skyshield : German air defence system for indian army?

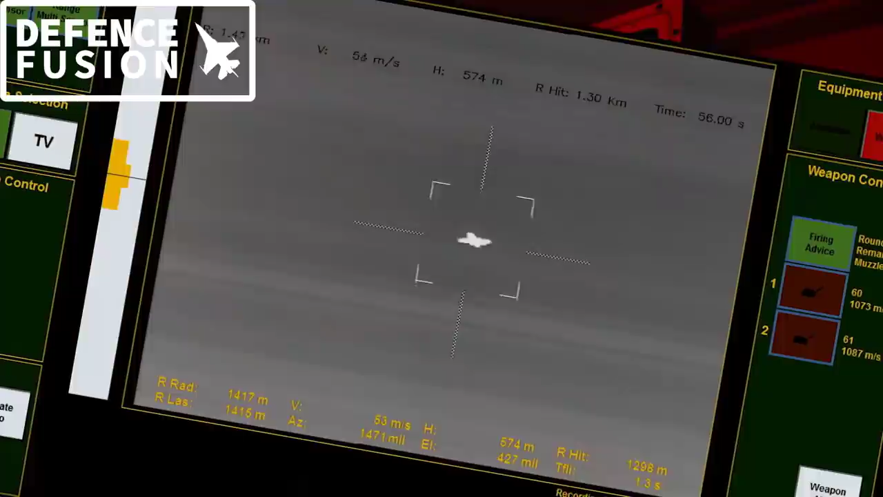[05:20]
کرنے کے لیے یہ اے ڈیفینس سسٹم بہت اچھی طرح کام کر پائے گا اس کی فائر کنٹرول یونٹ
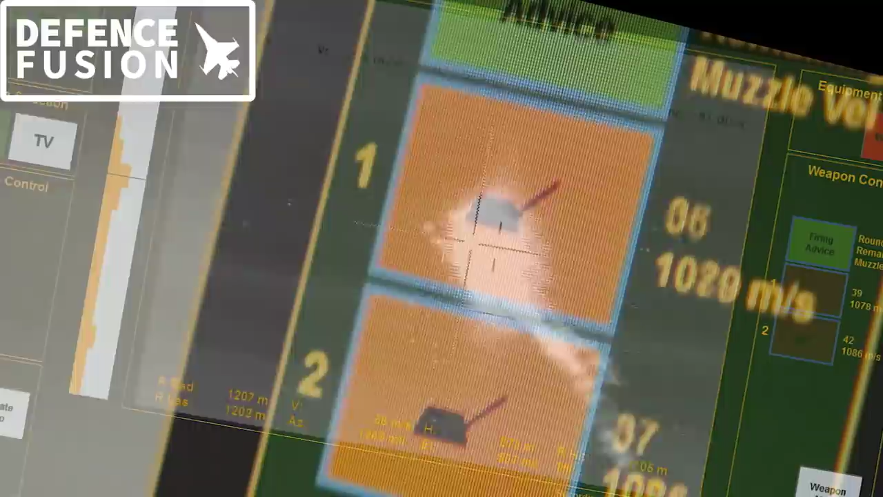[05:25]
کے بارے میں اگر ہم بات کریں تو اس میں سکائی شیلڈ 35 فائر کنٹرول یونٹ کا استعمال کیا جاتا ہے ایک سکائی شیلڈ سسٹم میں سی فور ایل موڈیول
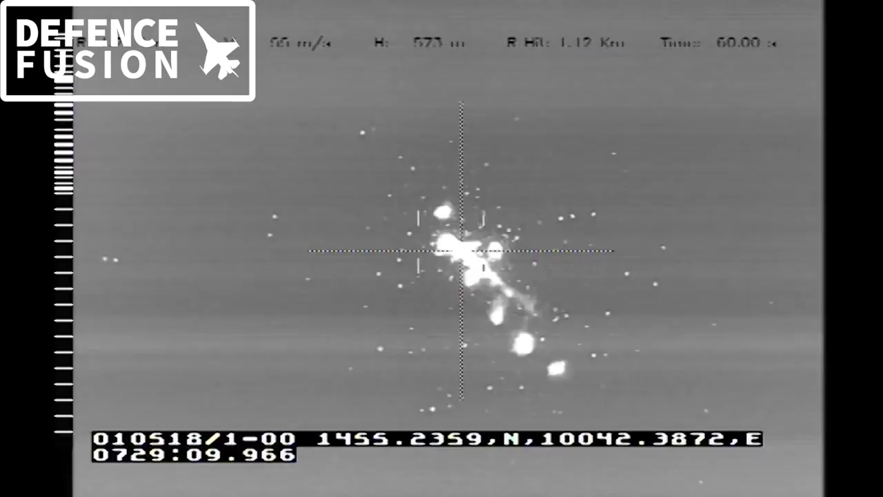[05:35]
کا استعمال کیا جاتا ہے اور اس کے ساتھ ہی الیکٹرو آپٹیکل سینسرز کا بھی استعمال کیا جاتا ہے